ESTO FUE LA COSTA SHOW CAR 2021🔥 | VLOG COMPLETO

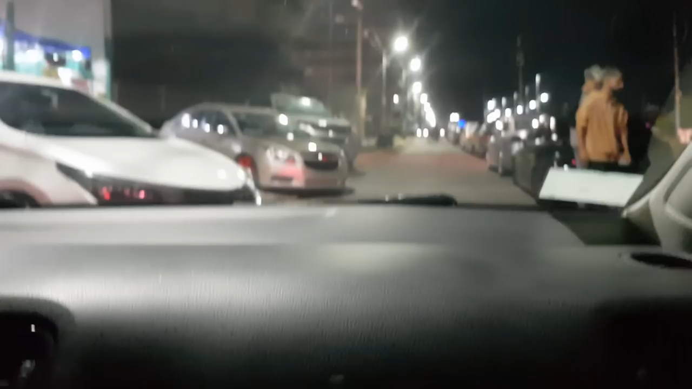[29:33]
Bueno, a ver, qué quilombo hubo. Cuestión de que estábamos yendo, a mitad de cuadra quedó frenado, no se podía pasar más, empezamos a tirar marcha atrás.